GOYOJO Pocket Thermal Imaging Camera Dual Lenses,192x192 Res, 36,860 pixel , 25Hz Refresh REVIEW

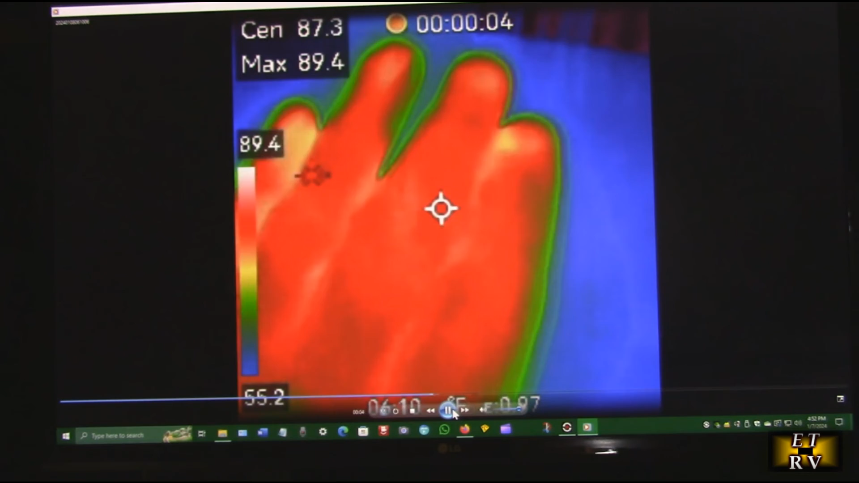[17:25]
but you actually have sound also on the file which is nice
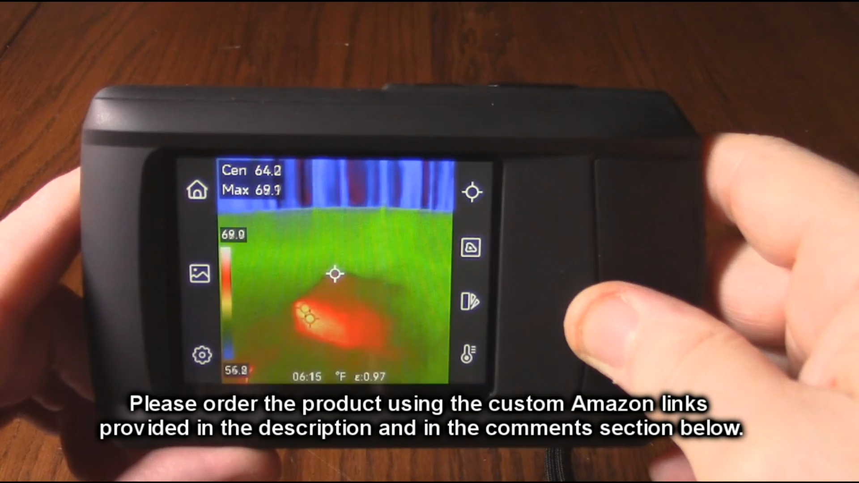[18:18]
and that 192 by 192 resolution at 29 hertz refresh rate all the menu options on here work really well the tripod function works well this is an excellent product to have in your arsenal of tools to allow you to thermally check
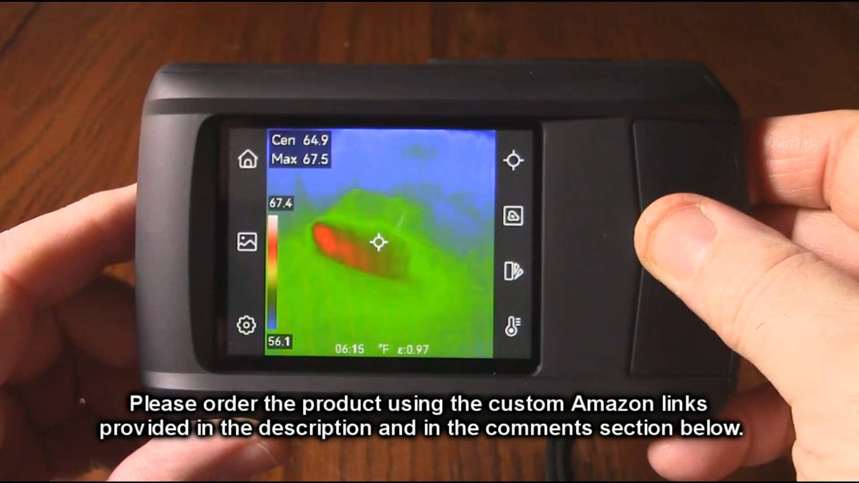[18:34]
On screen: spot 64.9°F, max 67.5°F, scale top 67.4°F, scale bottom 56.1°F
a lot of things in your house or in your business i'm going to highly recommend this product i really